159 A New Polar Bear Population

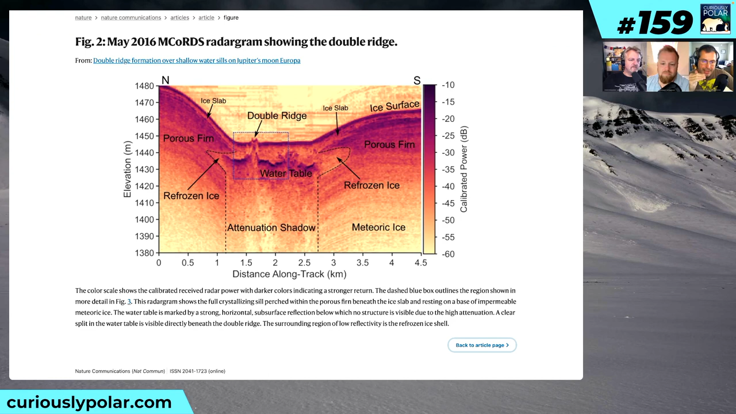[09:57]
So what happens, and this is more explained in a picture further down,
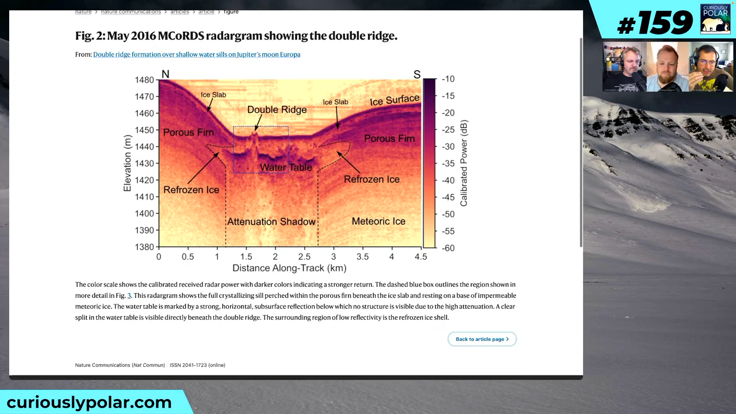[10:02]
is that there is a double ridge indicates liquid water.